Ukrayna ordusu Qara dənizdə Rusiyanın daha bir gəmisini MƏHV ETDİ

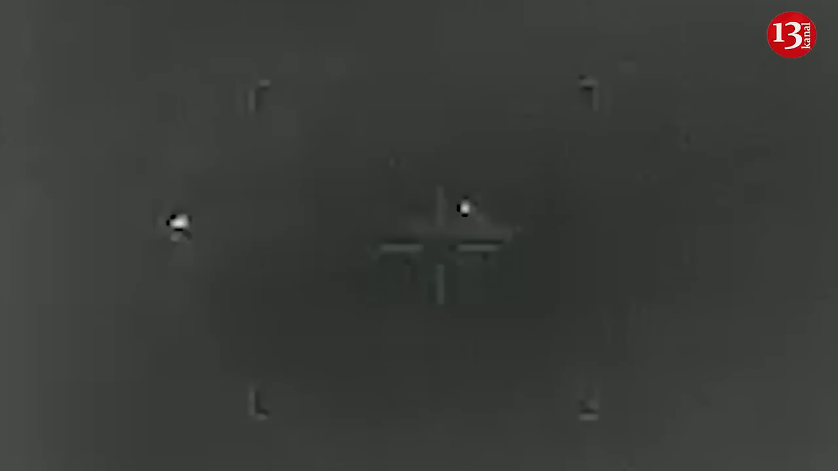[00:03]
Ukrayna hərbi dəniz qüvvələri Rusiyanın Qara dəniz donanmasının Valisi Bex buksir gəmisini məhv edib. Bu barədə hərbi dəniz qüvvələrinin mətbuat xidməti məlumat yayıb.
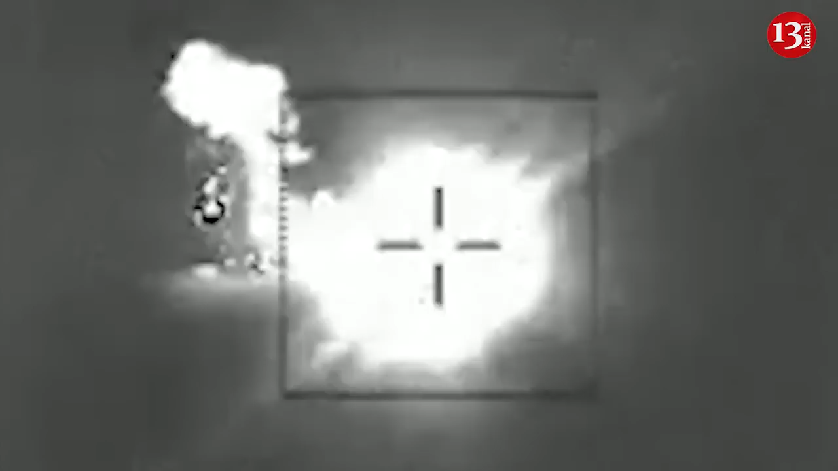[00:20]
Zmeyn adasına silah, sursat və şəxsi heyəti çatdırmaq niyyəti güdən gəmi Amerika istehsalı olan Qarpın raketi ilə vurulub.